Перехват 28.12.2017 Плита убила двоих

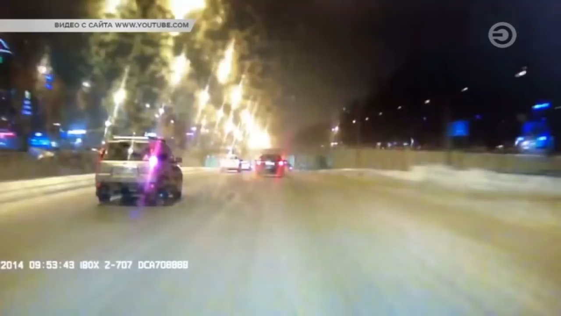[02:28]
На кадрах видеорегистратора видно, что людей от удара буквально отбросило на асфальт.
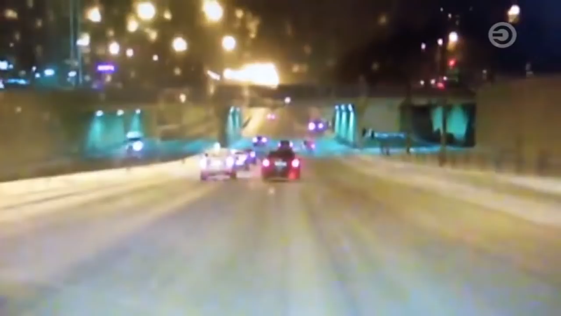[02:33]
Серьезные травмы получили два человека. У 39-летнего мужчины ушиб головы, у 18-летней девушки сотрясение мозга и рана на лице. Пострадавшего госпитализировали в больницу. Как сообщили в ГИБДД, водитель легкового автомобиля был пьян. Это подтвердила экспертиза. Бетонные плиты рухнули на рабочих. Трагедия произошла сегодня днем на одной из Челнинских строек.